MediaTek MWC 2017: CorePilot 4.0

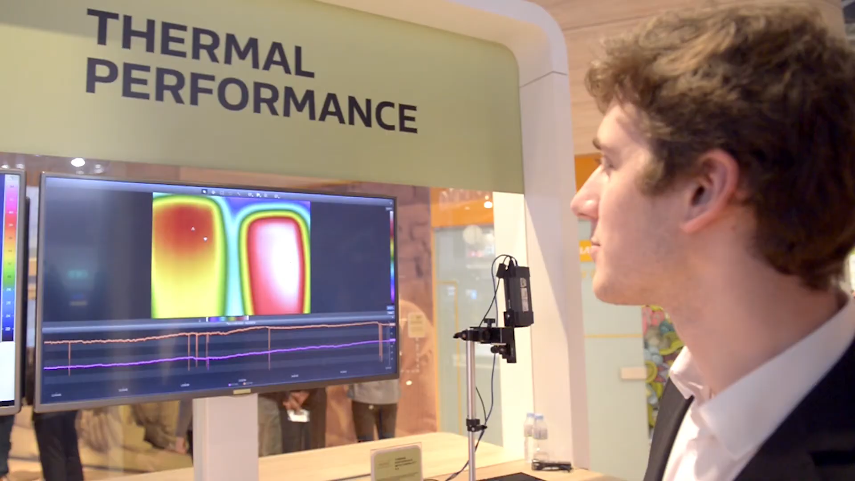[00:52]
And with advanced thermal management, a phone's temperature is on average 5 degrees Celsius lower, ensuring a better user experience and longer battery life.